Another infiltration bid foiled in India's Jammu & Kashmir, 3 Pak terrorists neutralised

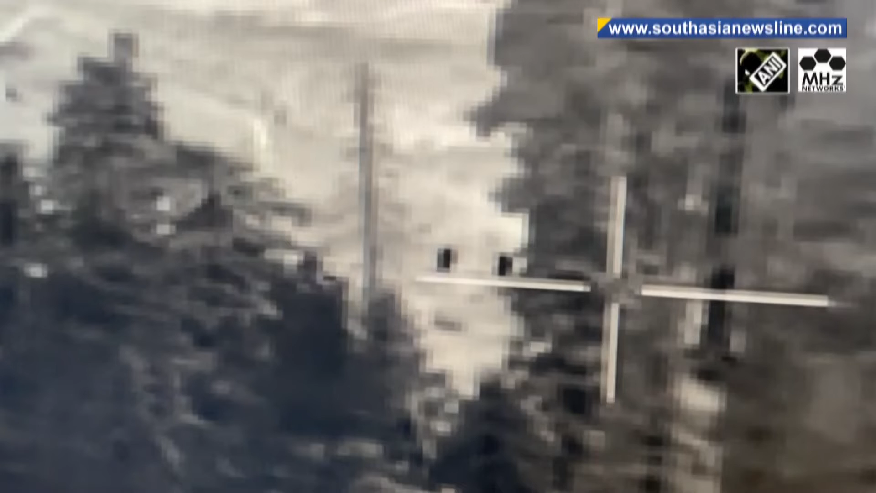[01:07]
into india near uri sector on thursday but were detected by electronic surveillance gadgets
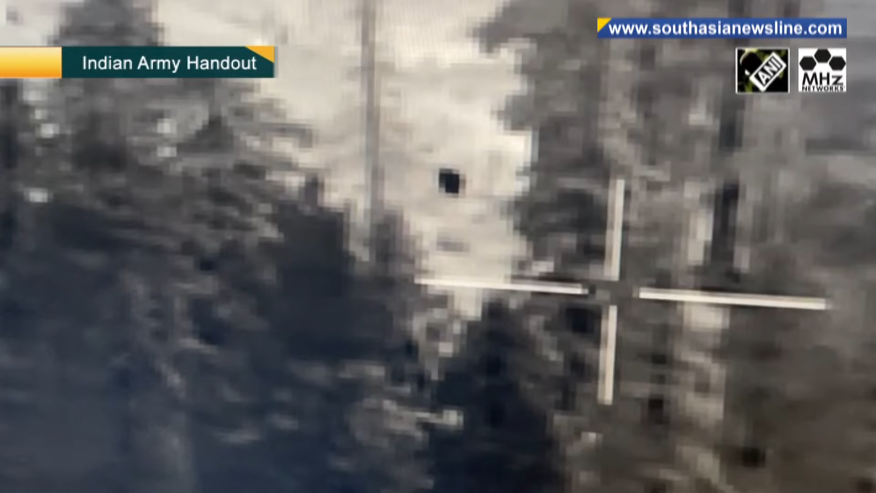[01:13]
and gunned down in a detailed search bodies of the slain terrorist two ak rifles